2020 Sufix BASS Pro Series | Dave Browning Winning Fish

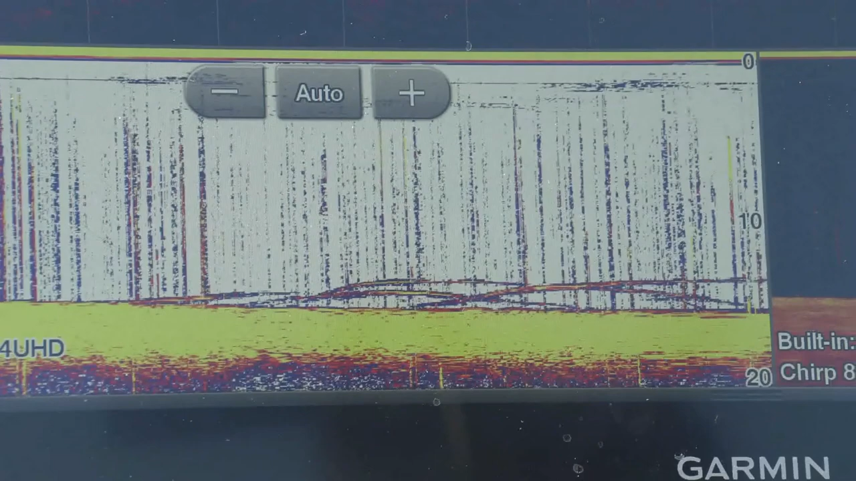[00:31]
I just borrowed his boat. And yeah, the Garmin line scout just blows you away. We just found the other day, yesterday, just watching the fish come along the
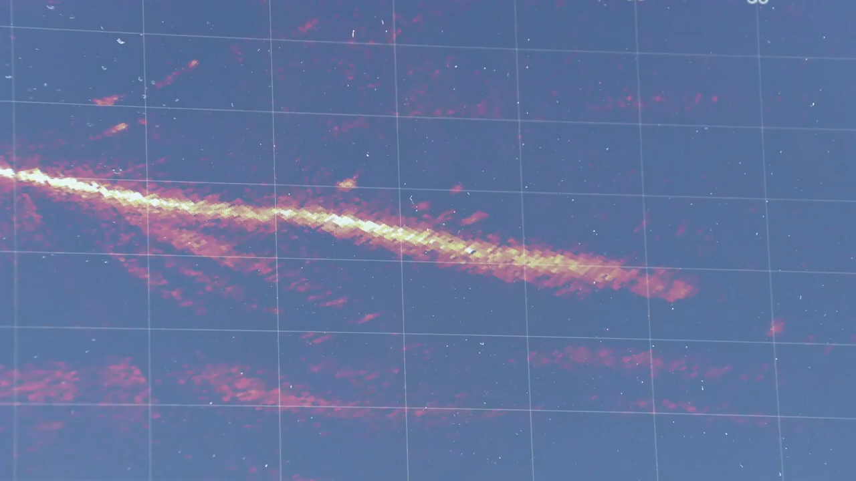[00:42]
natural bank and they seem to just school up here a little bit.
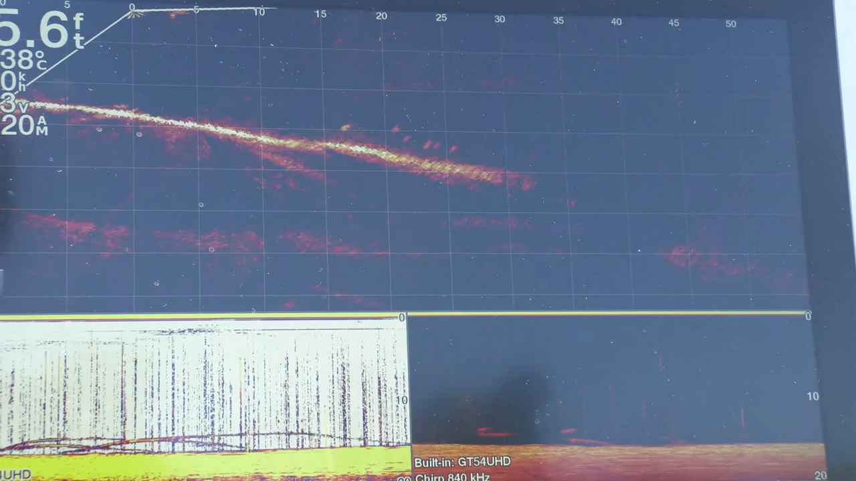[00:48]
They just keep coming through with waves. Well there right now we're looking at about four or five fish just sitting under the boat, happy just swimming back and forth. Oh, here we go, we're on. We'll get out of the road here.